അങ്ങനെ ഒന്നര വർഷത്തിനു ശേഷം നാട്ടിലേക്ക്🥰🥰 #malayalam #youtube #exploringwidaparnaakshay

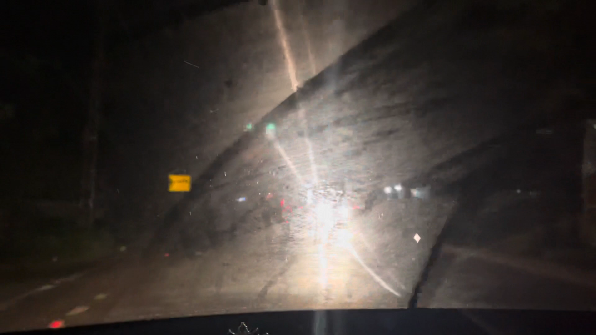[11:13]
പിന്നെ ഒന്നാമത് നമ്മളിപ്പോ എയർപോർട്ടിലോട്ട് ഹൈവേയിലോട്ട് പോകുന്ന സമയത്ത് തന്നെ ഫുൾ ലോറിയും കാര്യങ്ങളൊക്കെ
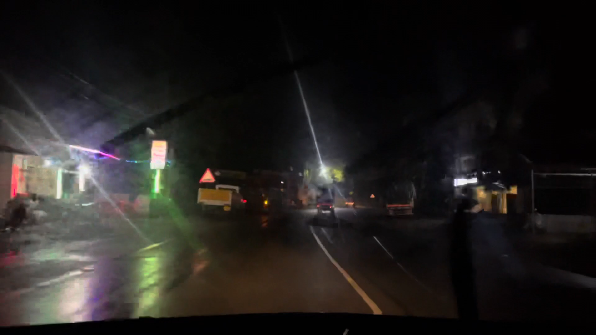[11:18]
ആയിട്ട് അങ്ങനെ എന്താ പറയാ ബ്ലോക്ക് വരെ കിട്ടിയിട്ടുണ്ട് നമുക്കല്ല.